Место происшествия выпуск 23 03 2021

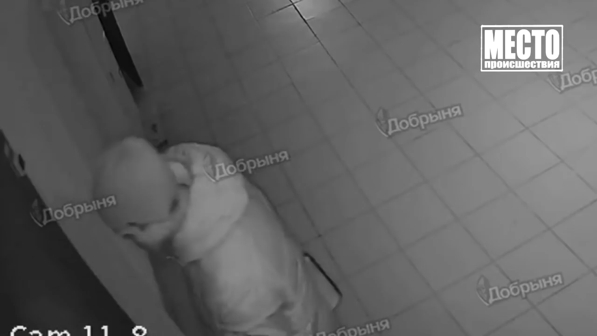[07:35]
Еще одного горя соседа хотят наказать владельцы камер видеонаблюдения. Судя по видео, мужчина испортил две камеры.
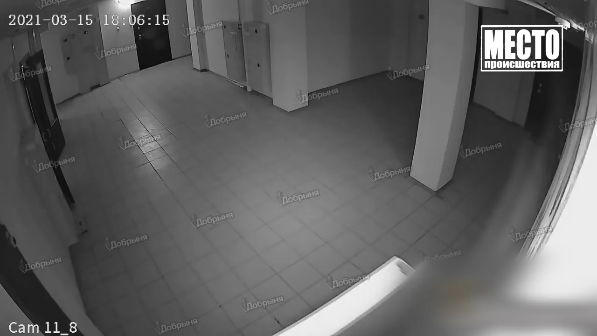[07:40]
Он закрасил объективы аэрозольной краской из баллончика. Ущерб сейчас устанавливается. Также выясняются мотивы преступления.
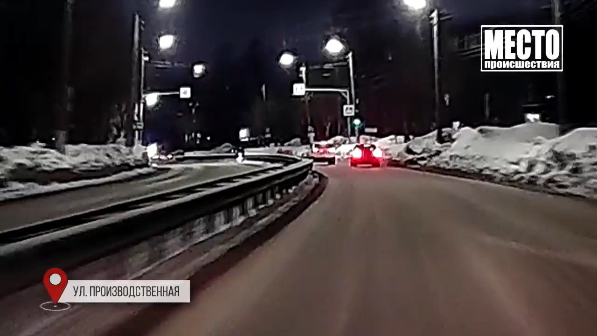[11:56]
Причиной стал маневр белого кроссовера, который в последний момент увидел дорожный знак коммунальщиков, которые убирали снег у ограждений.